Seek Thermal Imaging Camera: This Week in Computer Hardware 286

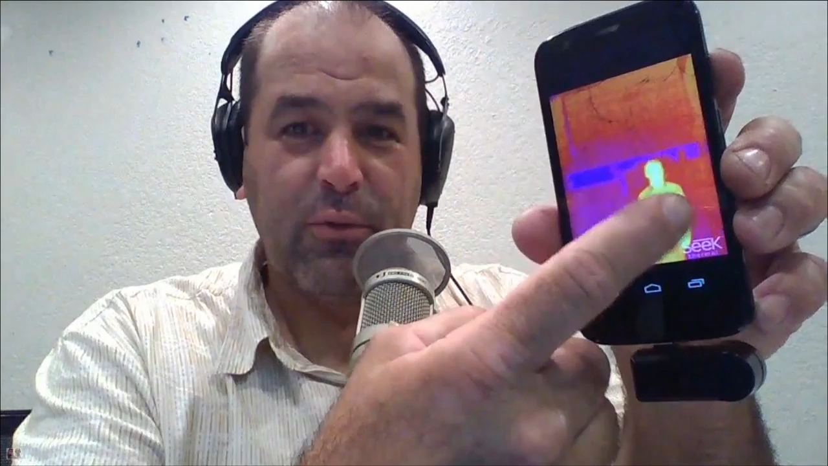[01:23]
My interest in, so, you know, this is relatively close range stuff, but what we're looking at right here is that's, that's, it's a tough environment in doors during the day because our office is actually about 75 degrees.
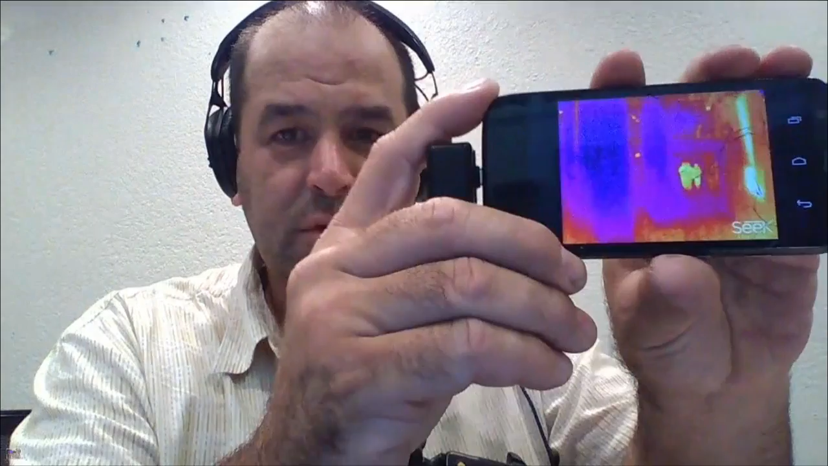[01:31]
But what that is is a bunch of people walking down the hallway.
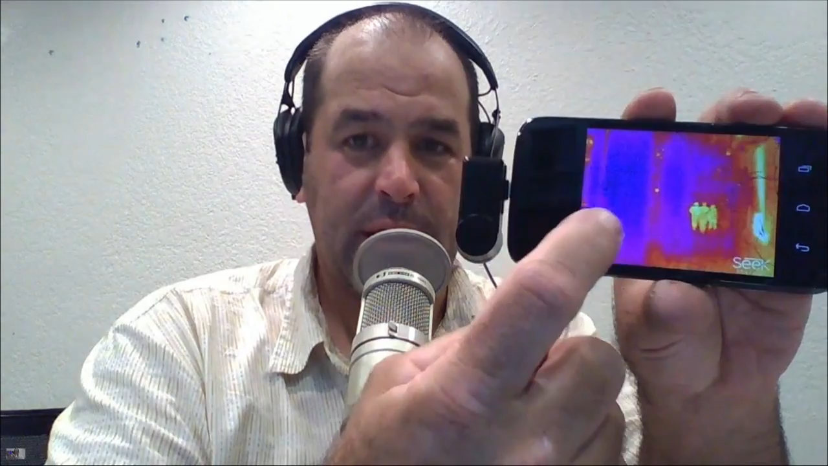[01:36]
And what's crazy is you can have a pitch black room.
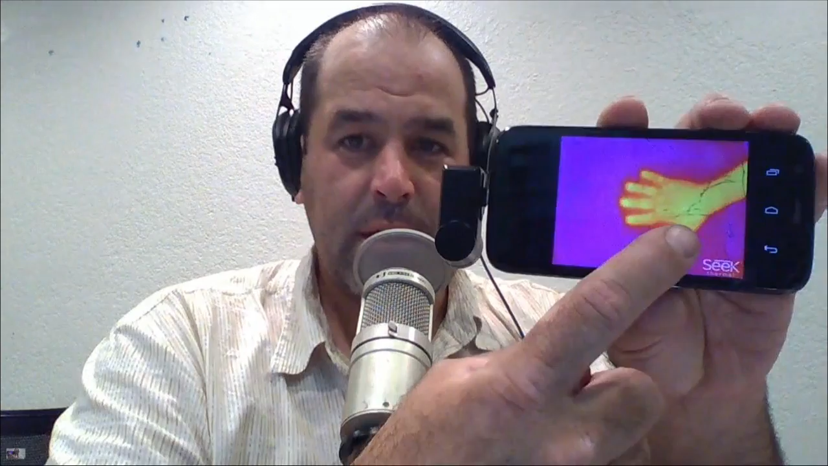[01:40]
That's the obligatory picture of someone's hand before they leave the handprint. But what you're looking at, these images, because it's not measuring visible light waves, but infrared light waves, you can basically see in a perfectly black room. You're not going to see as much detail as you would sort of with a, you know, two or three megapixel camera.
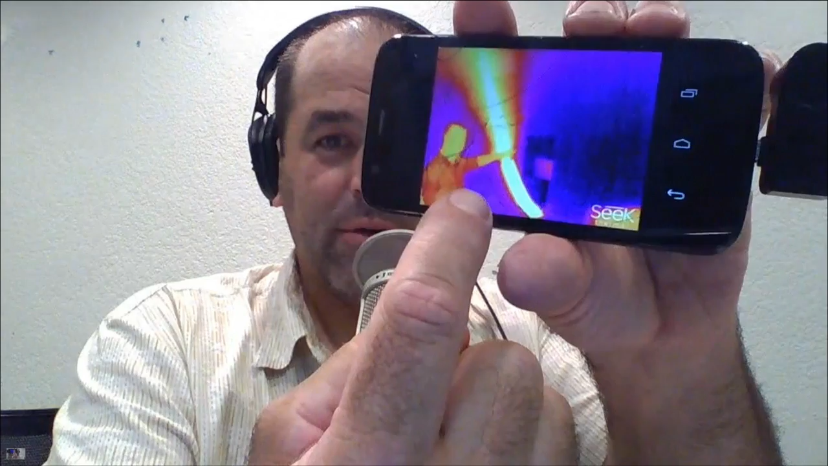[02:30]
If I put this into temperature mode, that hose will measure between 95 and 105 degrees. And right over here, we have a basic human body running at like 97, 98.6. But what's crazy about this is whether you're using this to look at sort of the thermal image from a building.
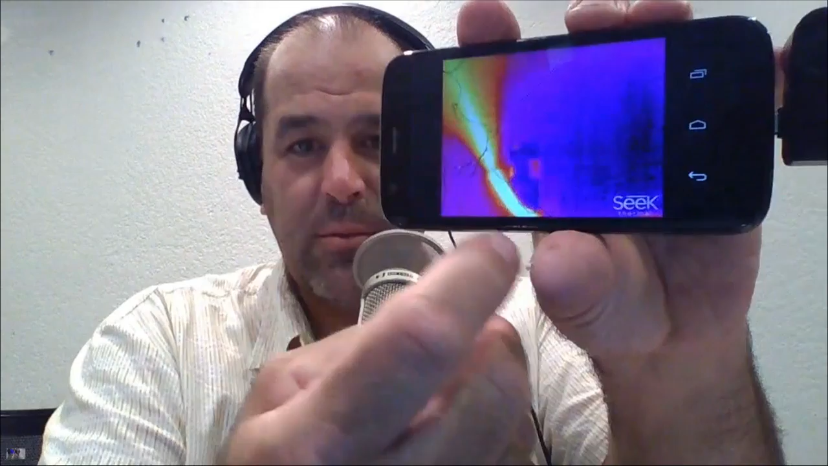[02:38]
Let me pull this back. The even used, you know, like a five or eight-year-old handheld thermal imaging camera,
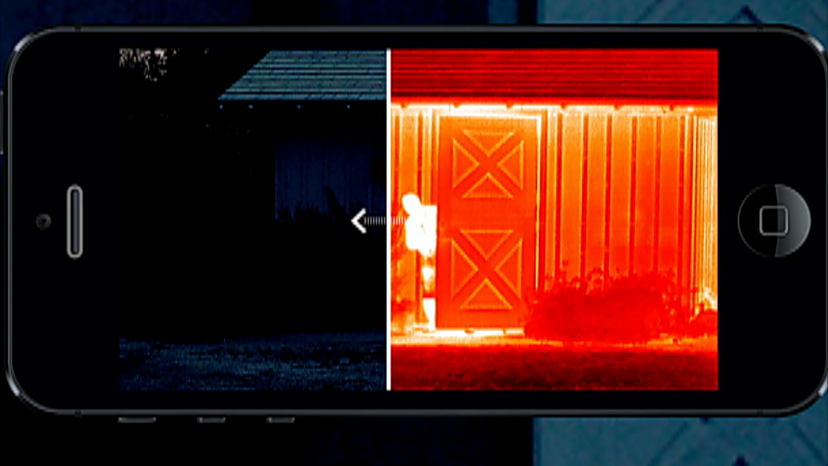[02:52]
So right there, you're looking at basically the heat loss inside of the building. Okay, that's the security aspect. Is there somebody in the backyard?
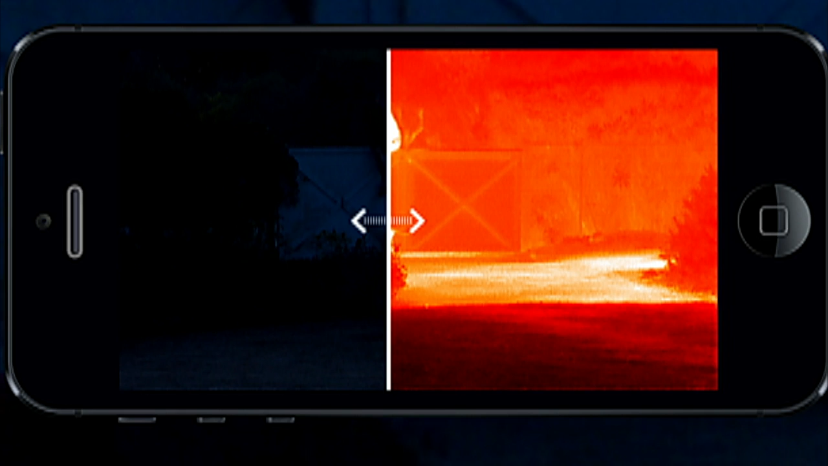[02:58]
And it's kind of trippy when you realize that, you know, you can't see anyone, but they glow really brightly on the market.
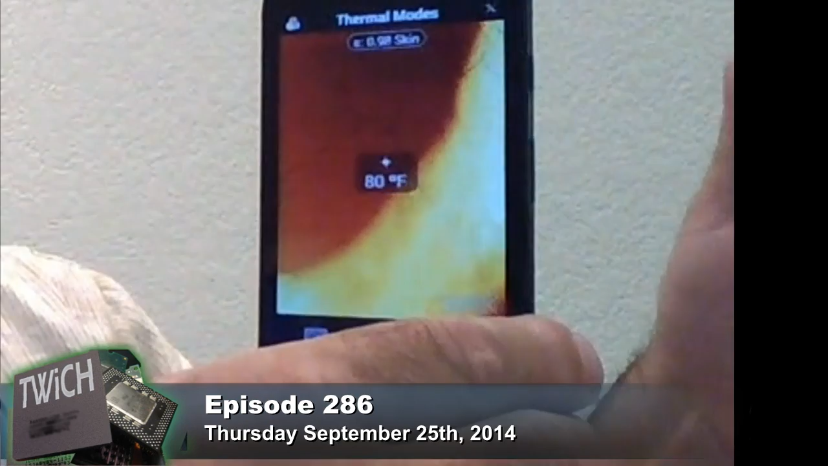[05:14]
On screen: spot 80°F
But let's see if we can get... There we go. And the wall is not nearly as hot, although it's still hotter than heck in this office.